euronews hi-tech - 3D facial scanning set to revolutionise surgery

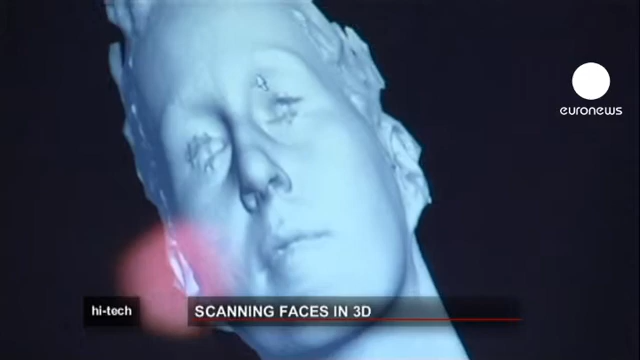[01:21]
And examining the face without the texture of skin is proving an exciting move for many.